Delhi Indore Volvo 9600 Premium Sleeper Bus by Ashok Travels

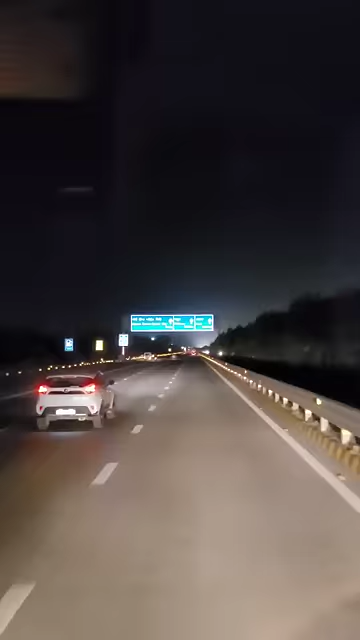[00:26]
और हमारी बस पहुंच जाती है यमना एक्स्प्रेसिव पर
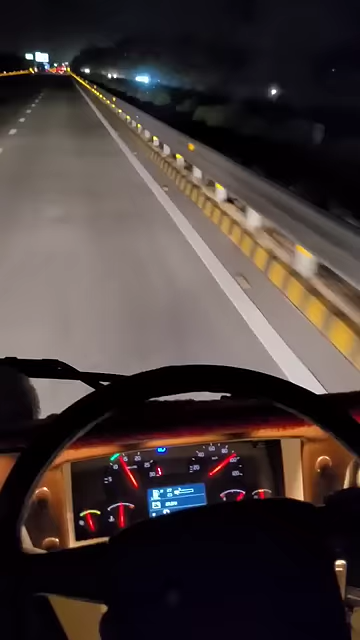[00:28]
चोंकि काफी स्मूथ बढ़िया तरीके से चलती है हमारी बस और हमें एंटर कर जाते हैं आगरा में